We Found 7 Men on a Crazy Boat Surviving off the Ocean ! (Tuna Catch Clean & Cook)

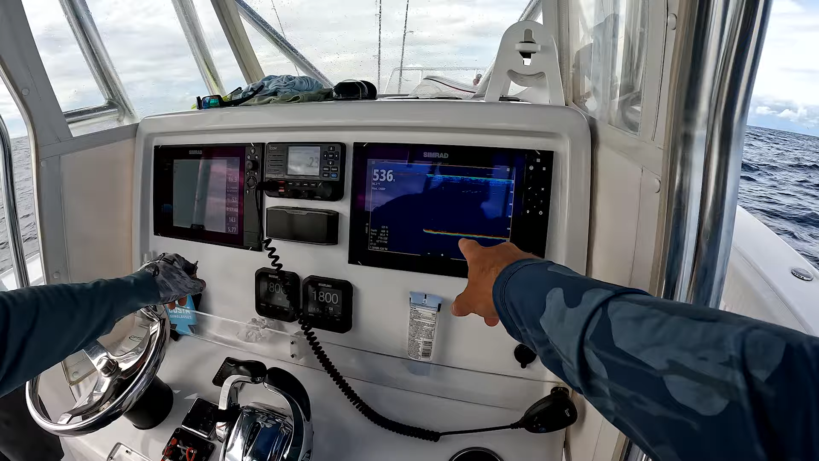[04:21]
Here I'm just looking to mark either fish or bait, you know, as we pass over the area straight underneath the boat. The transducer right here is in the back of the boat, so right here is like real time what's happening underneath the boat.
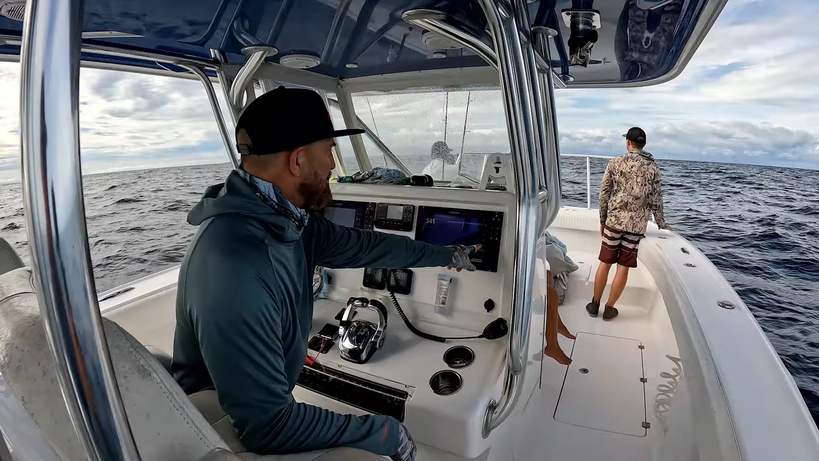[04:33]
So if a fish barks, it'll be like a little,
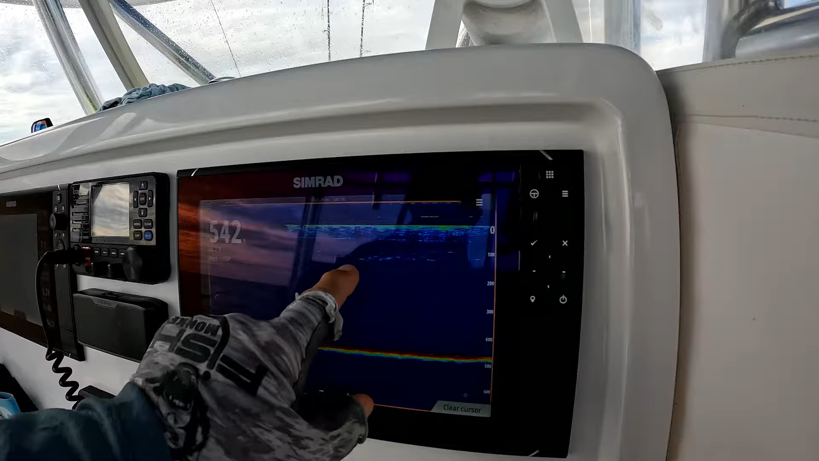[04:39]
this is kind of faint here, but anyway, the number right there shows that there was marking a fish 115 feet. Hopefully we're gonna come into this area here and mark some more of these, more of the bait and the tunas.